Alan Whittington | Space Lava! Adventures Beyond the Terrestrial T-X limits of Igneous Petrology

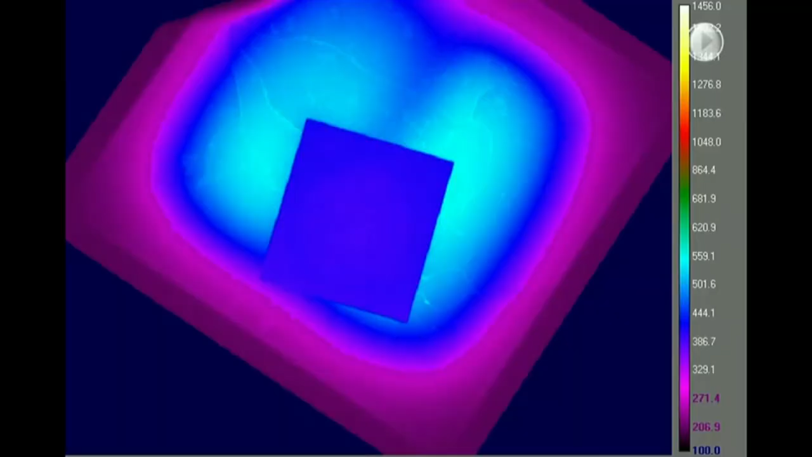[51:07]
going to show you this this is a lava in a crucible it's cooling it's about to crystallize and off it goes this is this is coated for temperature this is obviously not a visible image this is color-coded
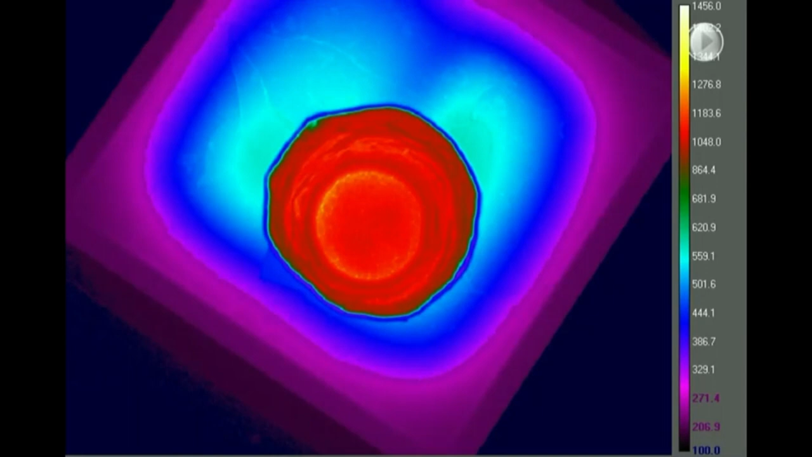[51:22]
on the defleur camera so what's happening there why were the crystals hotter than the liquid it's because the crystals are releasing latent heat and so